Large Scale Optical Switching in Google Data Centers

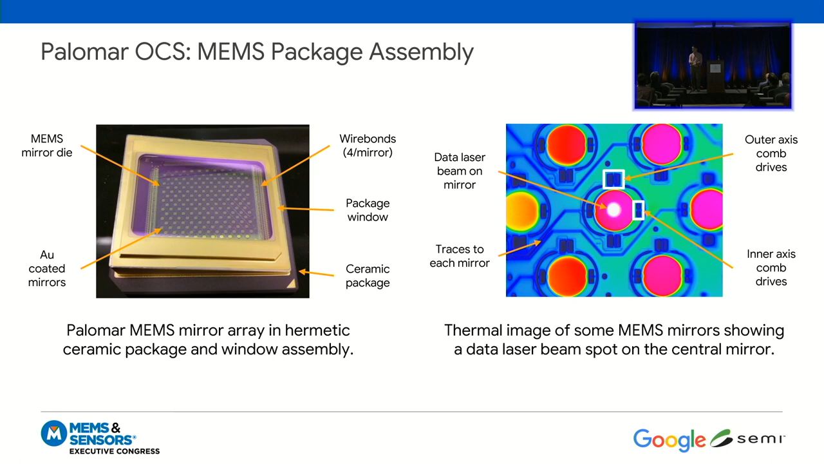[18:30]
And you can just see the inner and outer comb drives that allow this mirror to rotate. And this is an electrostatic comb drive actuator, okay? So I've mentioned it here in the different parts of the talk.